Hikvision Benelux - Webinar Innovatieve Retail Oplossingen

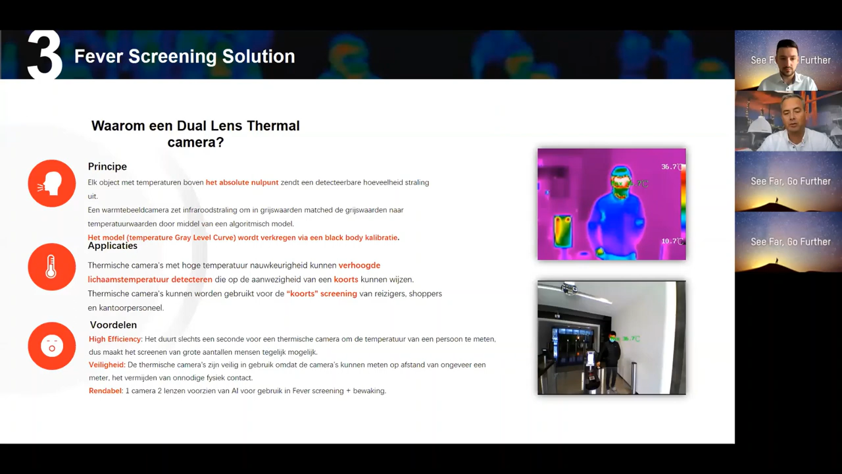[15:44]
We willen veiligheid garanderen, dus door op afstand te meten. Nou, dat is ook mogelijk. En de meting die verloopt ook real-time. Dus dat is ook heel belangrijk, dat je niet iedere keer 2 minuten moet wachten totdat je het resultaat hebt. Ja, inderdaad. Dus meerdere voordelen binnen deze oplossing. En dan zien we hier het productgamma, denk ik, dat we daar binnen hebben, binnen deze oplossing.
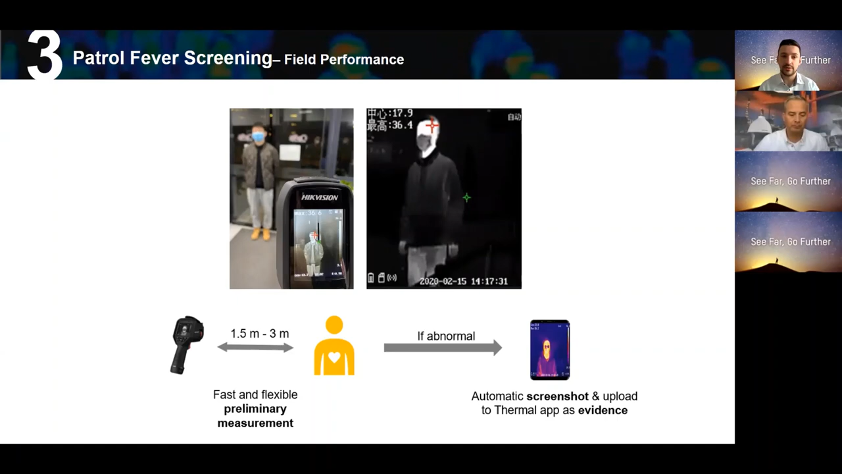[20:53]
Dus één persoon tegelijkertijd, afwijking van 0,5 graden. Een hele betaalbare oplossing is het natuurlijk. Laten we dat vooral niet vergeten. En dat is eigenlijk met alle fever screening products en voor het kort screenen. Een hele mooie oplossing. En dan zien we hier nog even kort een vergelijking.
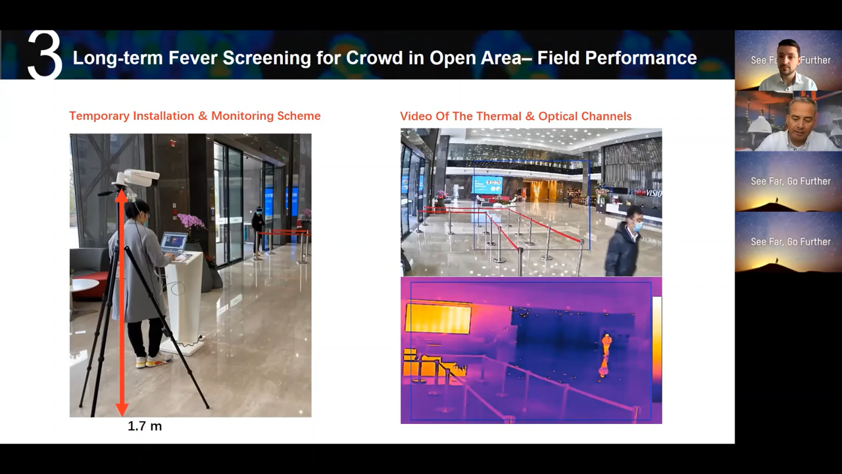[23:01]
Klopt. Ja. En nogmaals even, dat hadden we dan vorige week wel in een filmpje staan. Er wordt dus alleen een alarm gegenereerd als een lichaam een verhoogde temperatuur heeft. Dus als iemand met een kop koffie door het beeld loopt, dan zal hij alleen die koffie gaan of die temperatuur gaan registreren als je dat kopje voor je hoofd houdt.